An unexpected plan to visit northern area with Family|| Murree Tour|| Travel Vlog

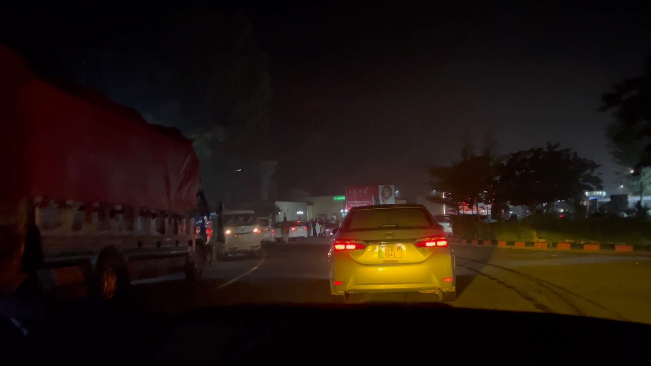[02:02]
अब देखते हैं अब क्या खाते हैं यहाँ से, तो फिर आपको भी बताते हैं, क्योंकि रास्ते में बारिश भी बहुत थी। तो आहिस्ता आहिस्ता ये देखिए कितना रश लगा, जैसे कोई बाजार यहाँ पे लगा हुआ।
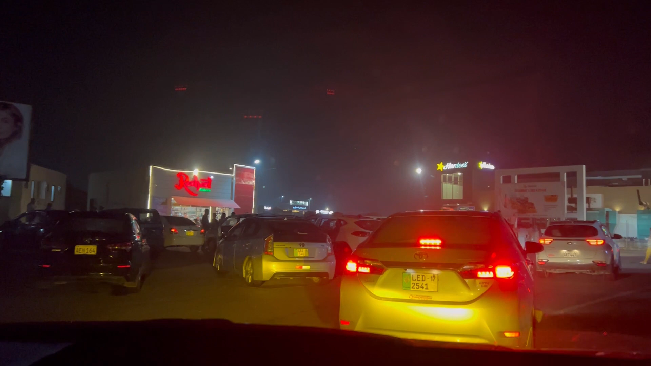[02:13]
चेक करें जी, चेक करें, वो देखें, आपको ऐसे लगेगा जैसे सारे इस्लामाबाद मरी नरान कहान।
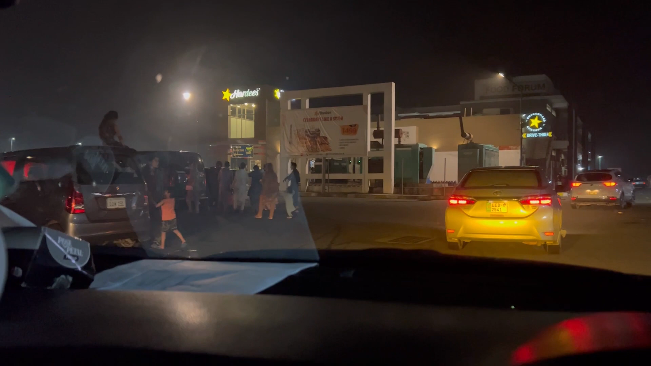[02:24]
वो देखिए अभी मैं आपको दिखाता हूँ, आगे कोस्टर्स भी दिखाता हूँ।
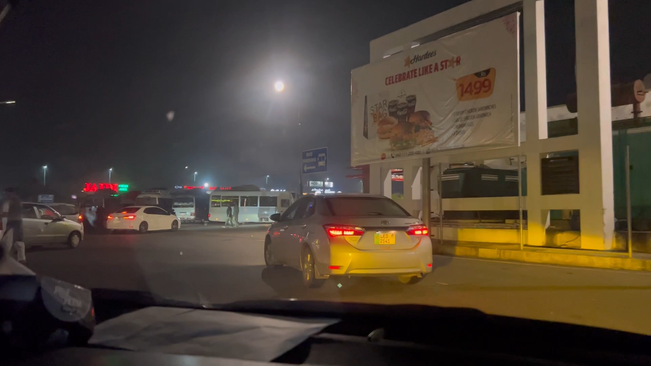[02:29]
ये देखिए कैसे तैयार हुई हुई है, ये बस लोरी है ना, बस कहते हैं कि तीन छुट्टियाँ हमें मिले तो हम घरों से बाहर निकल जाएं।
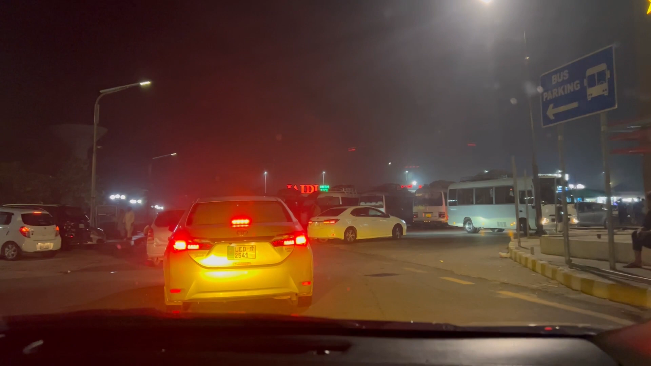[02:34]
ये देखिए इनमें हम भी शामिल हैं, लेकिन चलो हमारी तो मजबूरी है, हमने वापस जाना है यूके, तो इसलिए निकले हैं। ये देखिए सामने आपके चार कोस्टर हैं, एक मोड़ ही है।
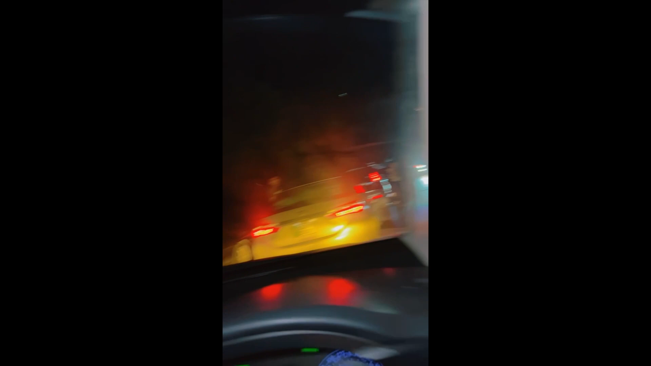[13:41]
बारिश शुरू हो गई है, फुल तेज बारिश,